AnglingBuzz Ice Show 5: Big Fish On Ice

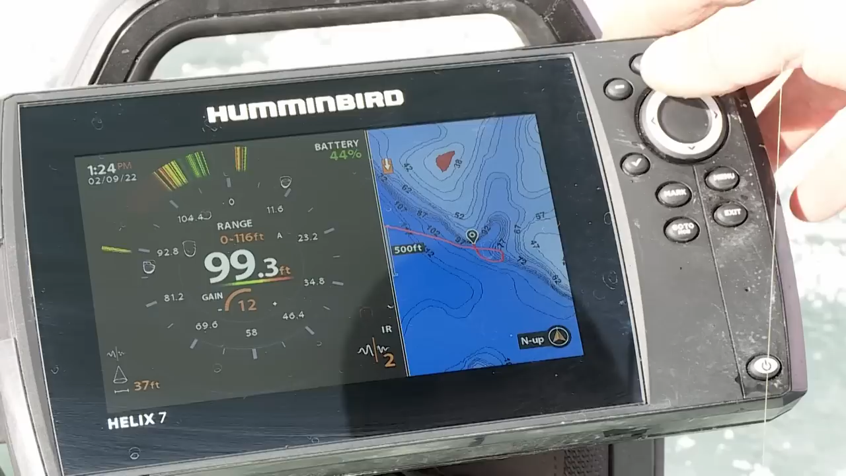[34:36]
On screen: depth 99.3 ft
You know, right now what we're on is actually a big drain, a draw, and we're on the tip of a point.
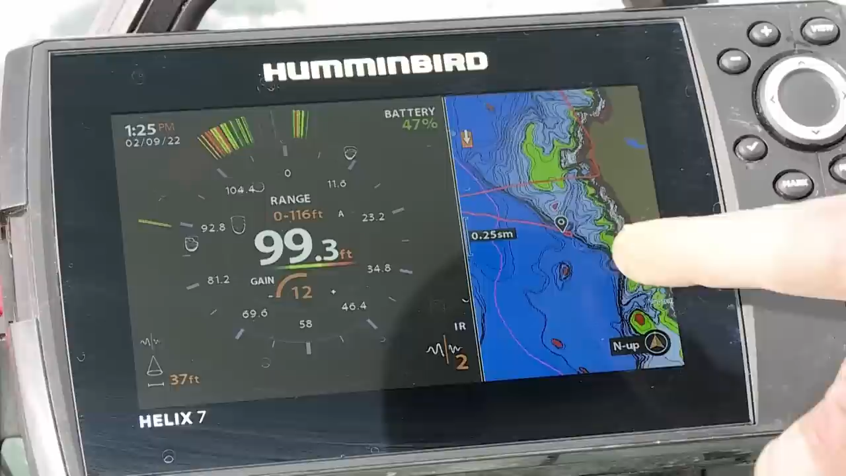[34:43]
On screen: depth 99.3 ft
And then there's a ditch that cuts in here, which is a natural bait trap. A lot of times we fish these fish and hunt them in spots where there's a natural sort of V or a trough where they can trap the bait. Boy, this feels like a big animal.